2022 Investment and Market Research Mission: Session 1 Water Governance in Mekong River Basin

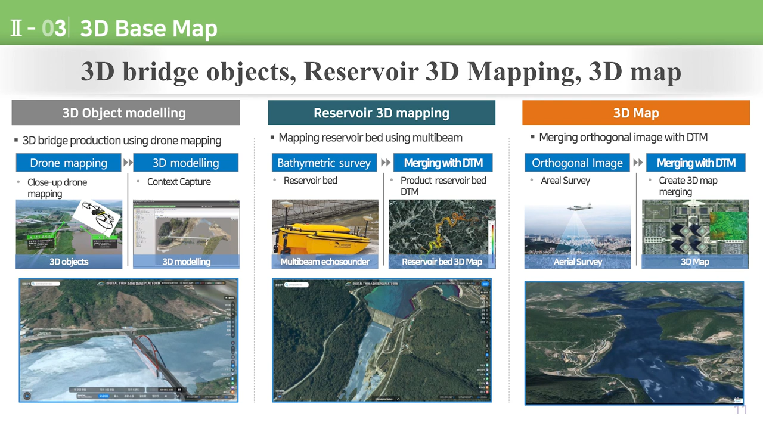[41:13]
For the reservoir bed, a high-resolution digital terrain model is established through the geospatial data obtained by a multi-beam echo sounder. Then the 3D map is basically created by merging the orthographic images and the digital terrain model. The twin platform can be used individually through a personal computer.